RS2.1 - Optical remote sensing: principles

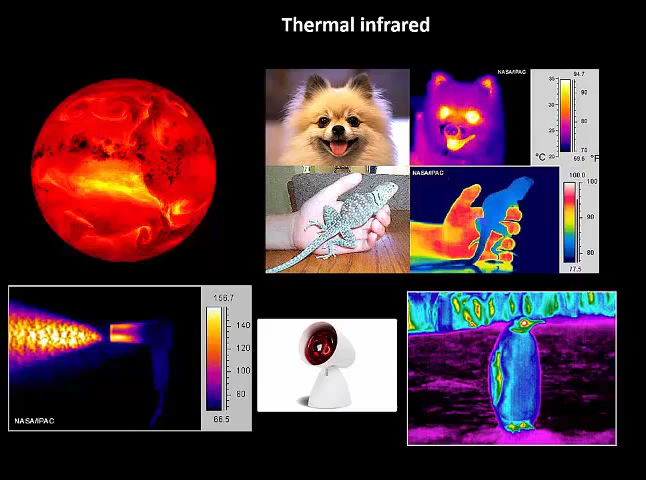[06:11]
There's the contrast between the reptile, the relatively low body temperature of the reptile and the high body temperature of the mammal, the hand holding the reptile. And also the penguin on an ice pack with the relative temperatures between the ice that it's standing on and its body temperature, which is comparatively warm. And this is ultraviolet light.